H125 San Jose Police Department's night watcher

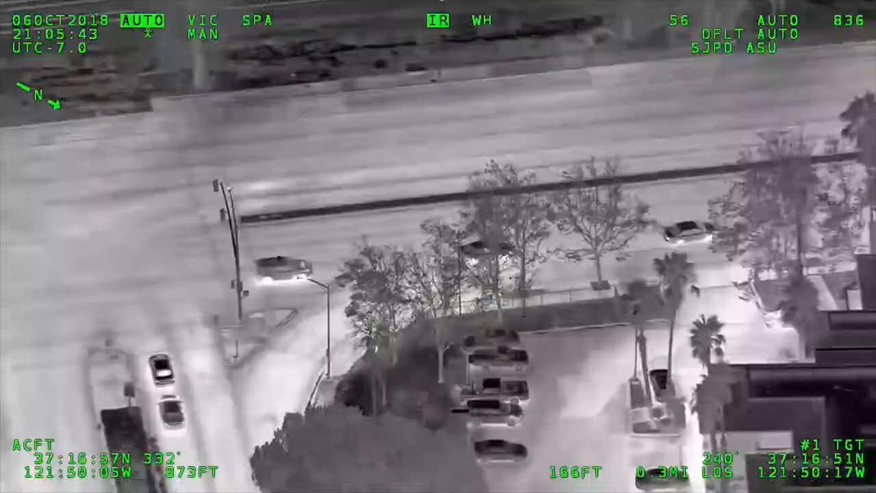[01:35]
Instead of the ground units chasing the offenders in a car, we'll follow them with our camera system and our mapping system. Now it's at a high rate of speed. Negative vehicles in pursuit.
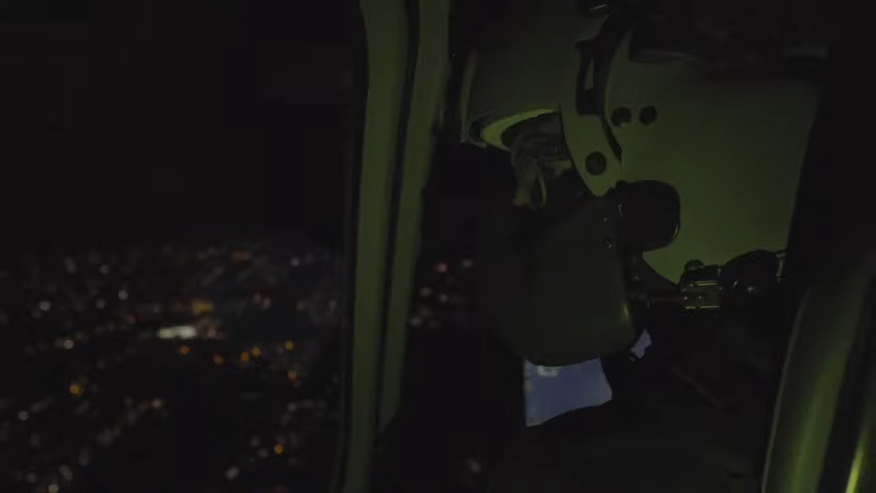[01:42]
And we have all the capabilities communicating with the ground units in order to coordinate
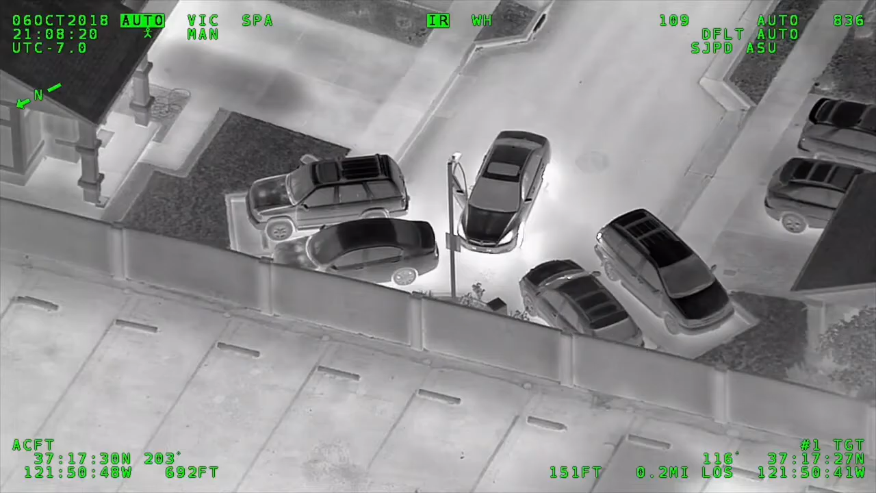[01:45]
all the police force together to apprehend the suspect.
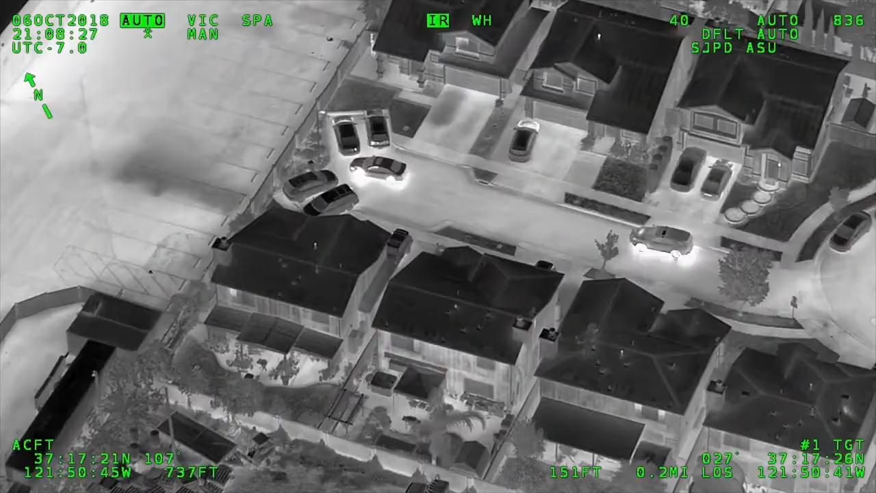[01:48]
He's on your left. Left, stop, stop, stop. We also have a lot more equipment than the average helicopter for its mission.
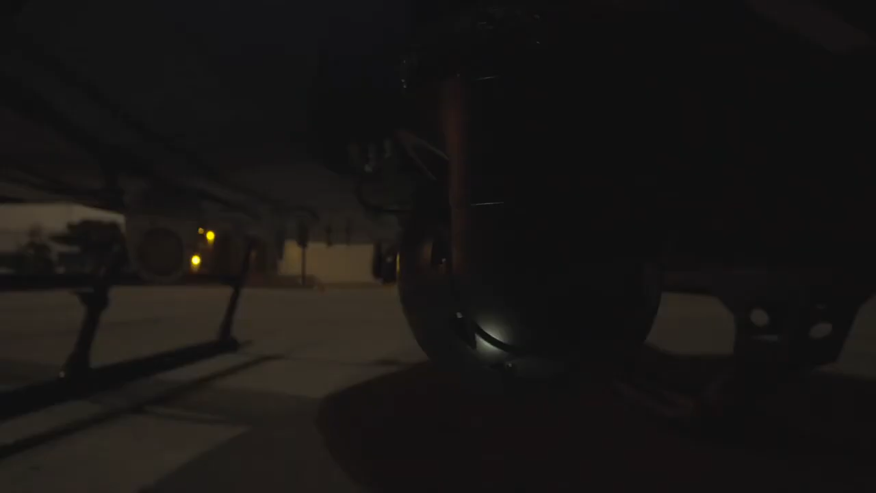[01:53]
The camera system, the lighting system, radios, police radios on top of that.
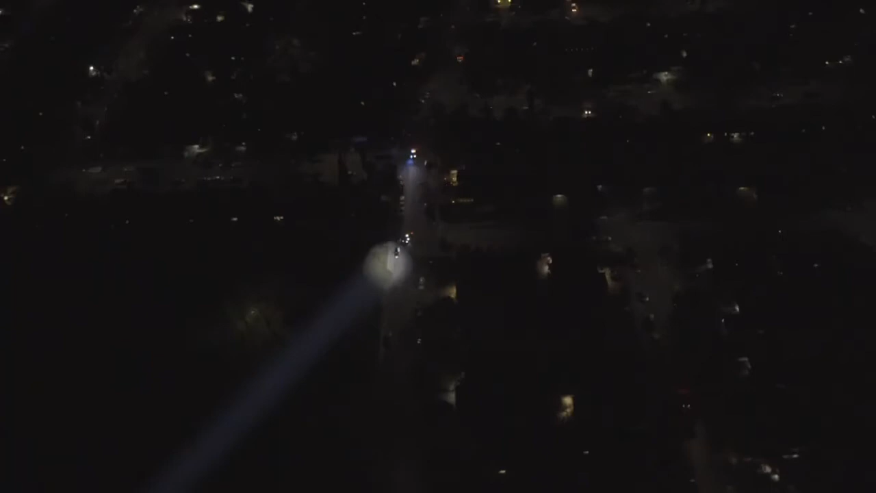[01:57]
We also hope to get into some of the rescue missions.
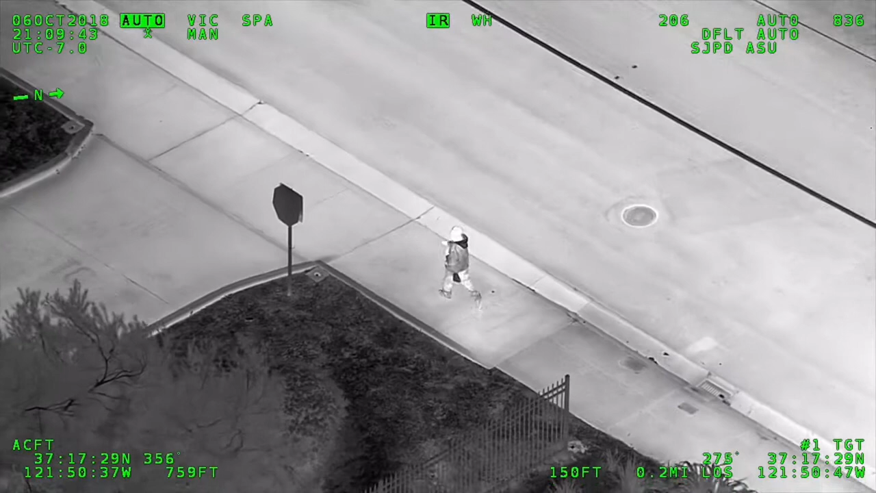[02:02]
It's going to be a male and a hoodie, jeans. Again, that's more weight, but the H125 is capable to expand into that mission. Check that. Units have them. And public safety is very important for us to be able to overlap in not just the police work,
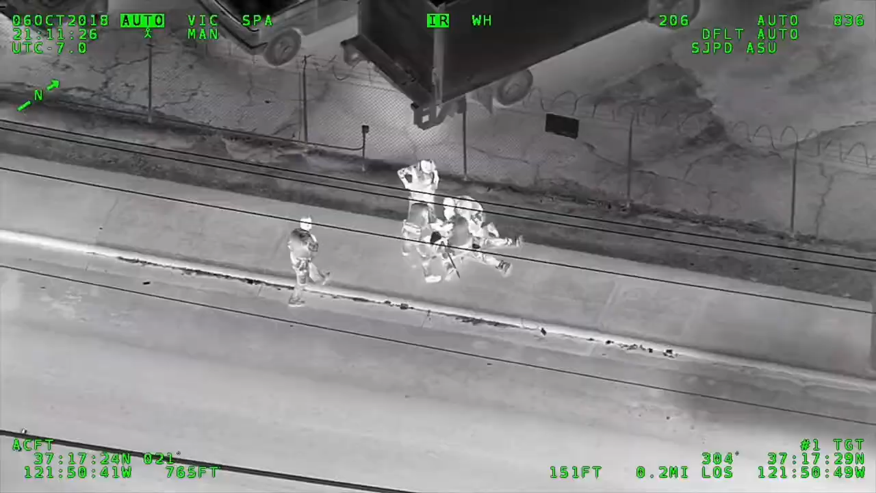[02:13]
but also the safety. They're taking them into custody. We can fly longer. We can fly higher.